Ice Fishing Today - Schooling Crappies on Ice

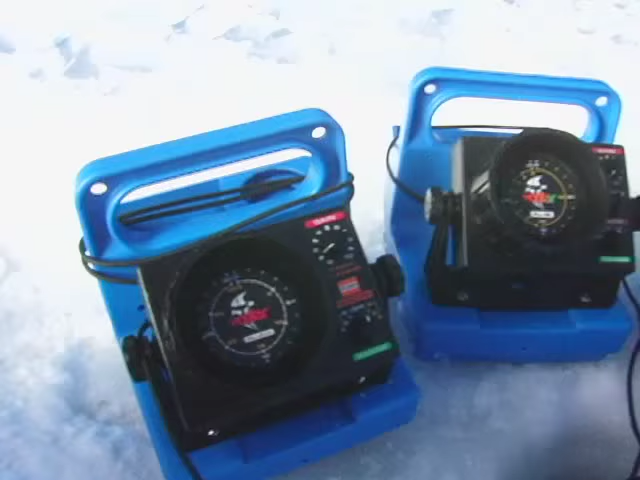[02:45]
Check out the classic FL8 and FL18 and the all-new FL12 and FL20.
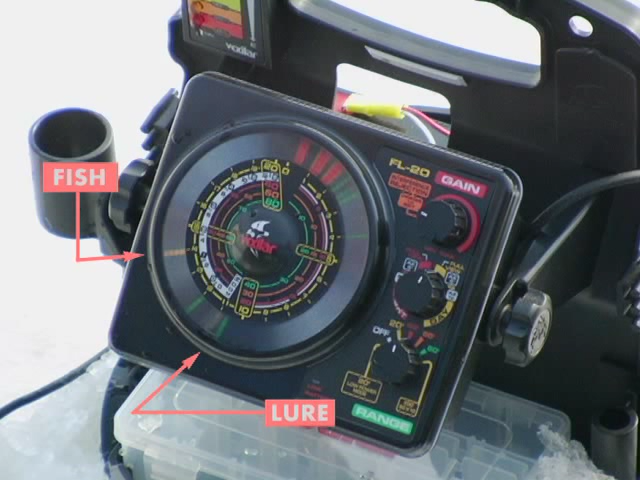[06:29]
Just dropping it down and then you find your lure and then just jig above a fish. And then they just come up. You can watch them come up and then you just watch your rod tip and then bite.
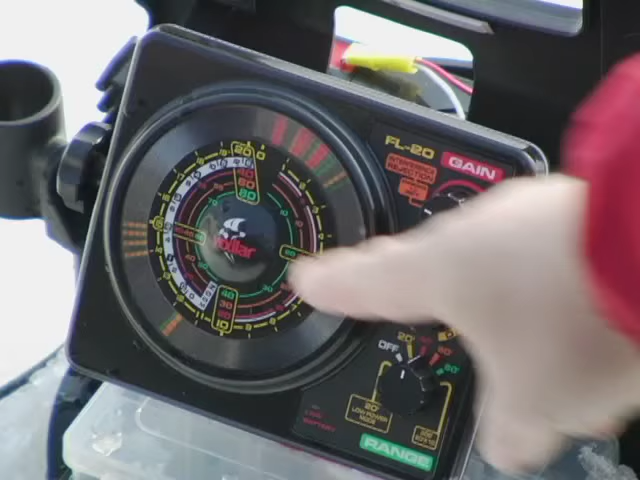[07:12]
is that there are fish in probably a 15 to 20 foot depth range as far as spectrum, which means that the transducer cone is going down.
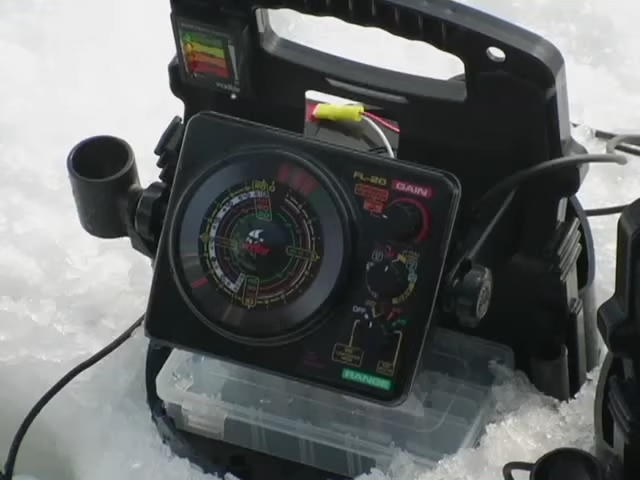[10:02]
Now, folks, you can see what we're going on here is that these are all crappies.
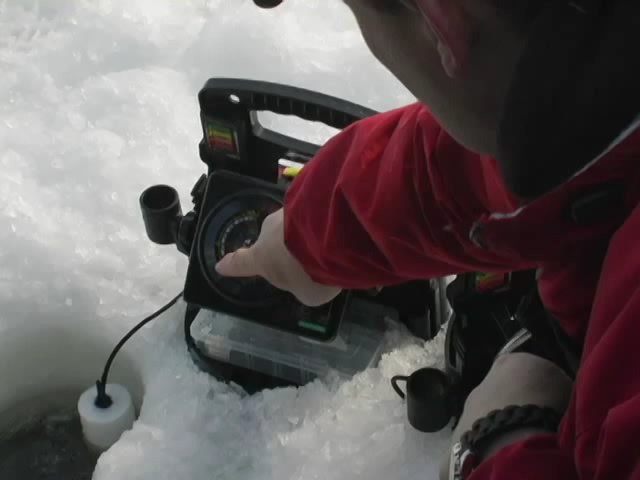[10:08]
1, 2, 3, 4, 5. These are all crappies. And that's Rory's bait. See, that fish is chasing it. Oh, my gosh. Here he come. He wants it bad. Oh, he missed him again. Here's that fish that he just missed. Here's his bait.
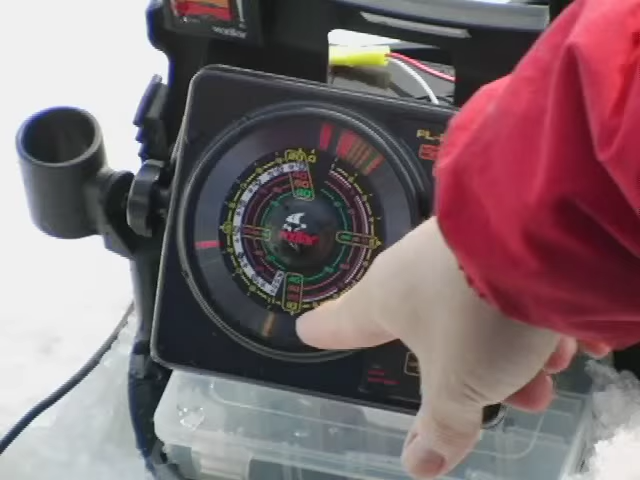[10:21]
It's like a video game, so to speak. You can actually watch the fish react to the bait. Now, he's not react chasing it this time.
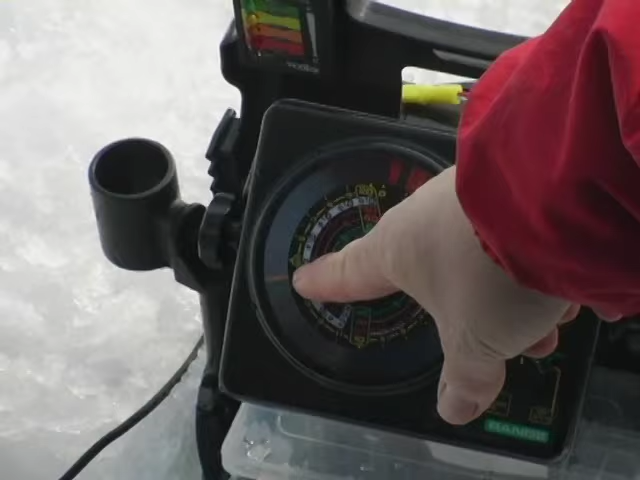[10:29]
Now, he's going to stop above him, and then he's going to jiggle to see if any of these other fish want to come. Here comes another one. He's coming fast. It must be a little one. Must be a little guy. Boom, he catches him. You're the man. But it's really fun. You can watch him.
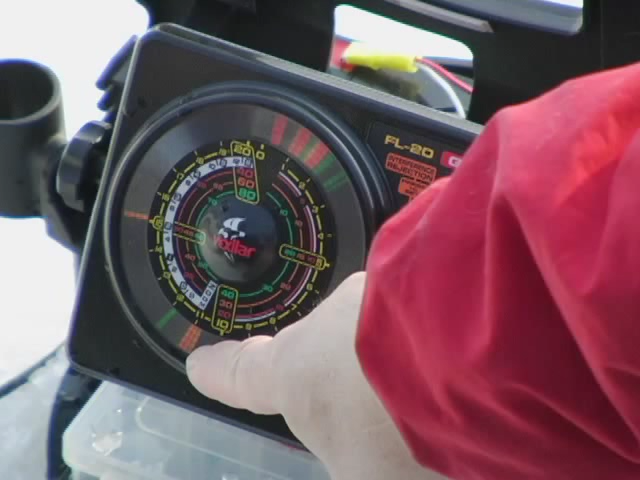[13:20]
Look at him coming. He's on it now. Not biting. He's not biting it. Oh, man, I watched that. I saw him come off and boom!